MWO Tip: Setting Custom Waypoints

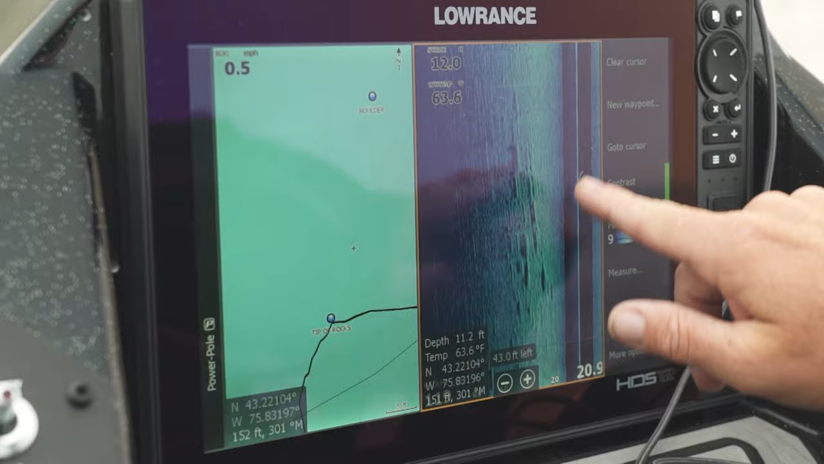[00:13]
On screen: water 63.6°F, speed 0.5 mph
So I can look at my side scan like this right here, drop a waypoint on it,
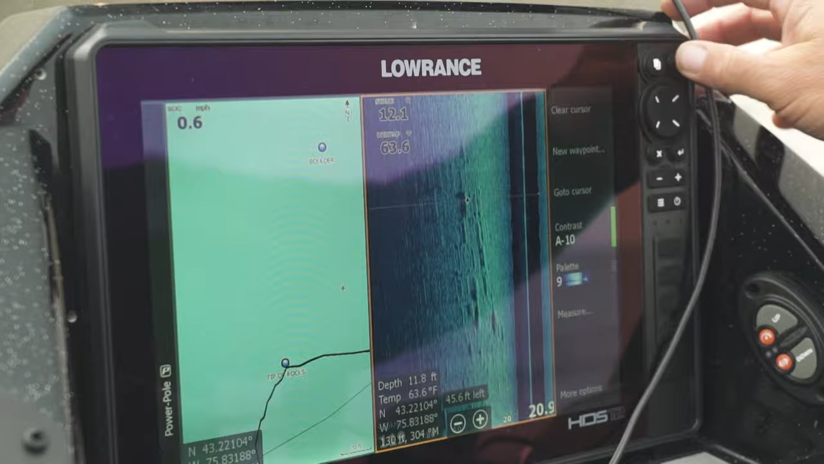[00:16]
On screen: water 63.6°F, speed 0.6 mph
hit the flag, and what happens is when you first hit the flag, that's going to mark a waypoint. You want to clear these numbers out like this, and then I can write in medium boulder.
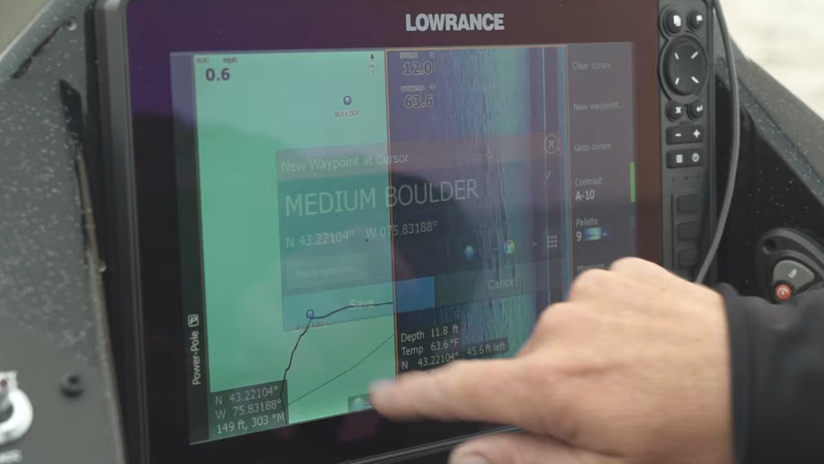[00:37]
hit enter, and it types in exactly what it is.